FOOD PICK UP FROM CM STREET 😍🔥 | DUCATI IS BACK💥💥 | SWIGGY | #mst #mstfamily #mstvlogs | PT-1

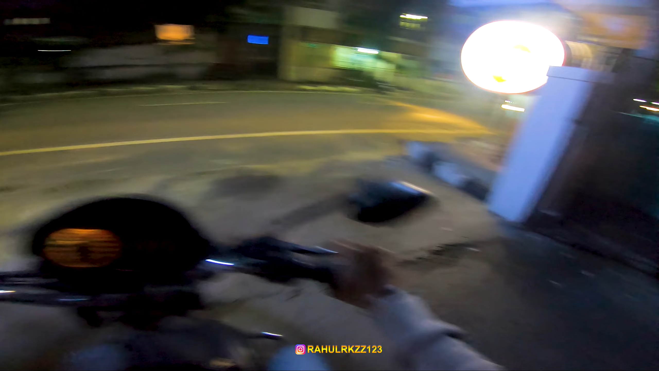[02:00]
காய்ஸ் கொஞ்சம் உள்ளாடி போகணும். அங்கே தான் சிஎம் வீடு இருக்குது. பட் நமக்கு அங்கே வர போகிறதுக்கு தேவை கிடையாது ஆக்சுவலாக.
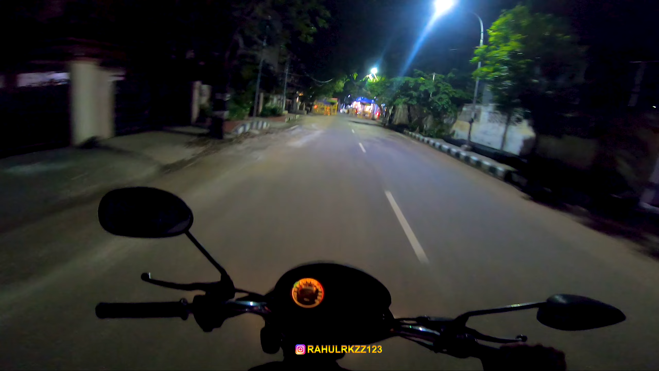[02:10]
எவ்வளோ போலீஸ் பார்த்தீங்களா இங்கே இந்த ஸ்ட்ரீட் மட்டும்.
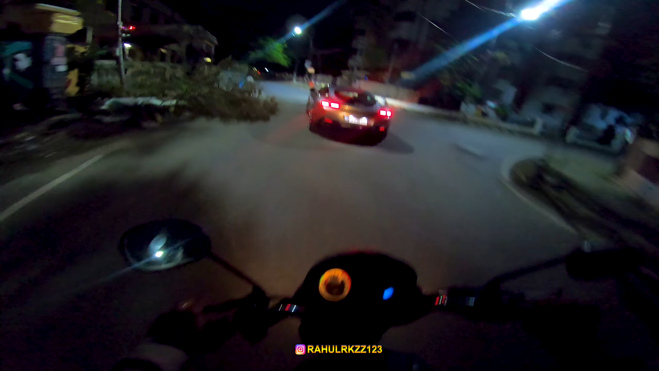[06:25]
யோ, என்ன வண்டியா இது? ஃபெராரி காய்ஸ். இது ஆக்சுவலாக ஃபெராரி கார் போயிட்டு இருக்கு.
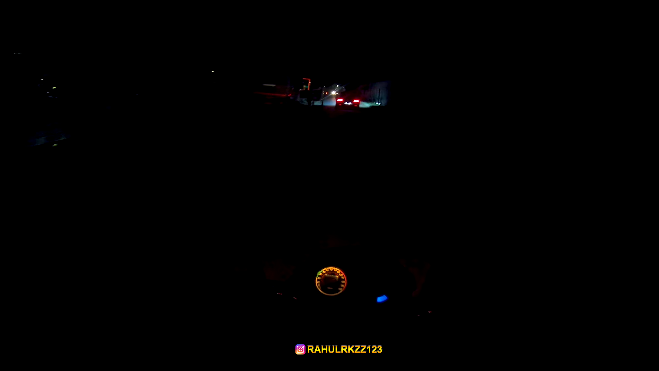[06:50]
பட் இருந்தாலும் ஐ வில் மேனேஜ். உன்னை விட மாட்டேன் ஃபெராரி. ஃபைனலி வின் த ரேஸ், டுக்காட்டி. டுக்காட்டி தான் வின்னாச்சு.
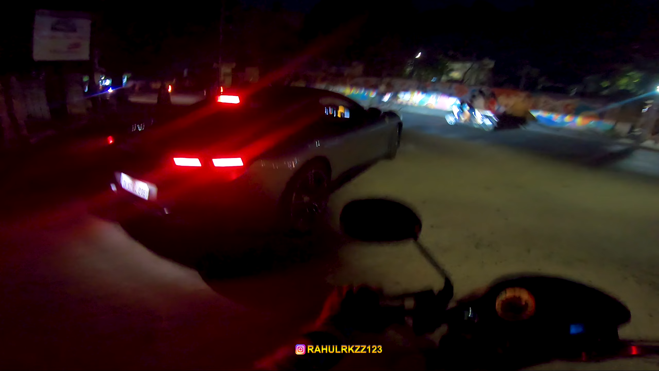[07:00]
ஃபெராரி ஆகுது, இதாகுது. இதாக போகுது பாரு ஃபெராரி. நீ அங்கே போ, நான் இங்கிட்டு தான் போவேன். அப்பா, பெட்ரோல் போடணும் கைஸ் வண்டியில்.